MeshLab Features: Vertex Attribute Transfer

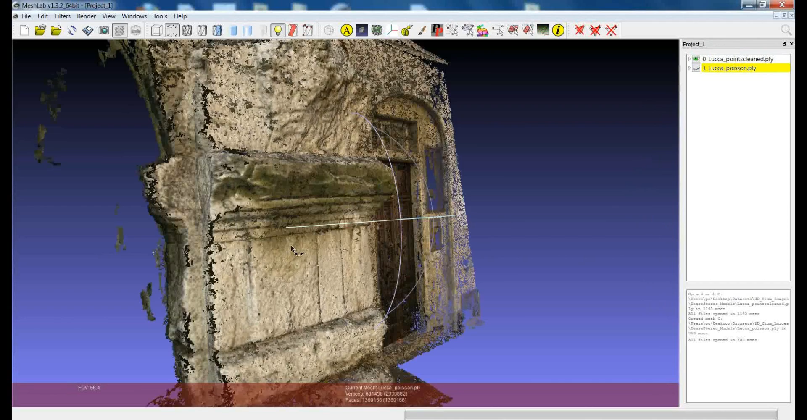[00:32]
In this example we see an initial point cloud that was used to generate a triangulated model.
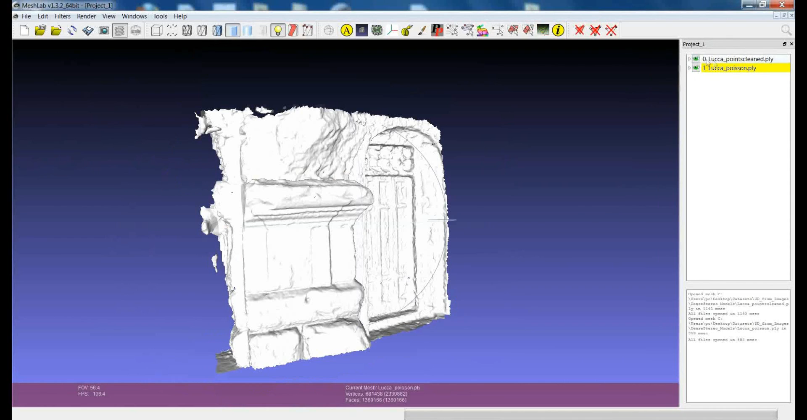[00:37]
In this case we used the Poisson reconstruction.
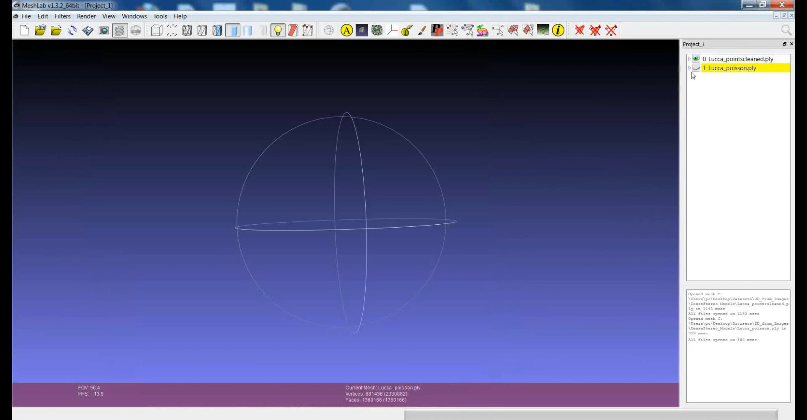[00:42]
So we have the original data and what we got from the reconstruction. So typically when you make a reconstruction with a Poisson you lose the color of the original dataset.
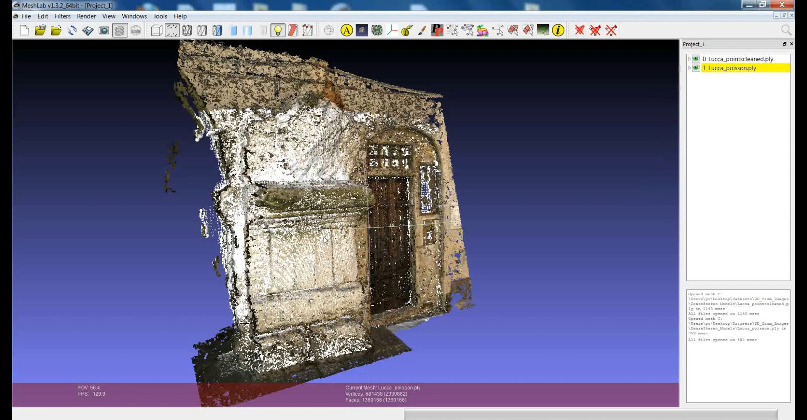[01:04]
This is kind of a pity and we need some easy way to retrieve the color information, possibly getting it automatically from the original point cloud. There is a filter which gives you the possibility to make it in a quite easy way. You can find it in the filter sampling vertex attribute transfer. Essentially this filter transfers the attributes from the vertices of a layer to the vertices of another layer.
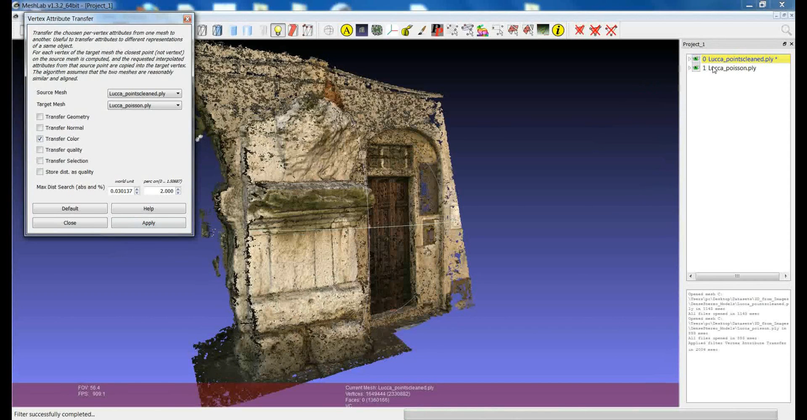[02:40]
So if I apply the filter in a quite fast way you can see that the model from which we started, which was without color, had the colon transferred.
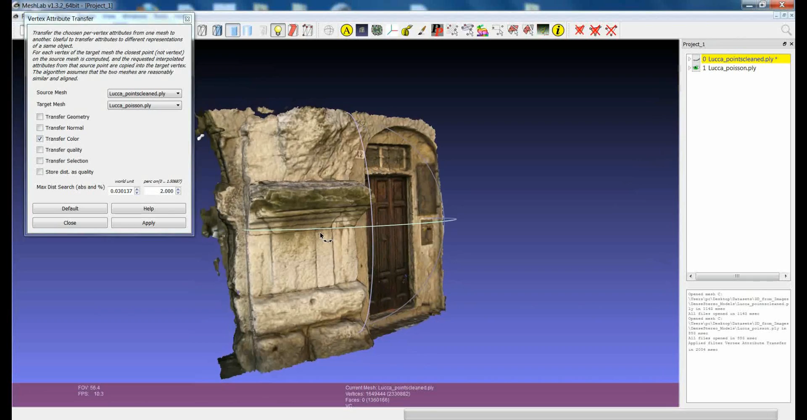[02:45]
So this is the original point cloud and this is the model with the color transferred. So you can see that the quality of the color is really comparable to the original one and we were able to transfer this attribute in a very easy way. An important thing about this filter is that we are dealing with vertices so you can transfer the attributes which are stored in the vertices of a model.
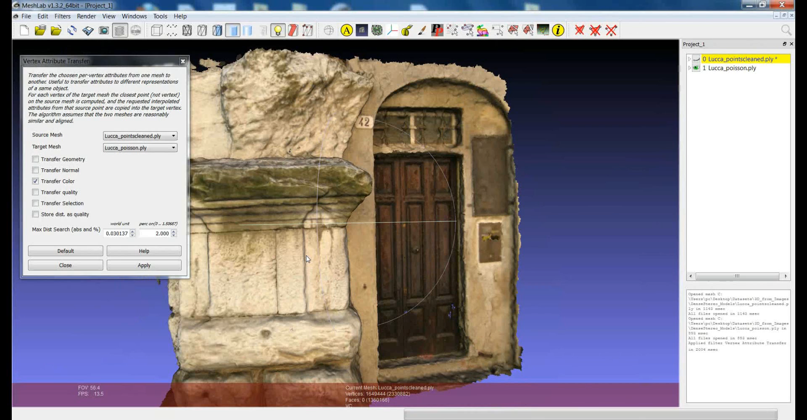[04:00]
So this filter works only if the two layers are perfectly superimposed or if they are superimposed at their best. And this is why you can find here this max distance search parameter which essentially tells you how far you have to go to try to find the vertex from which you can take the attribute value. So in this case all the vertices which don't have from the target mesh,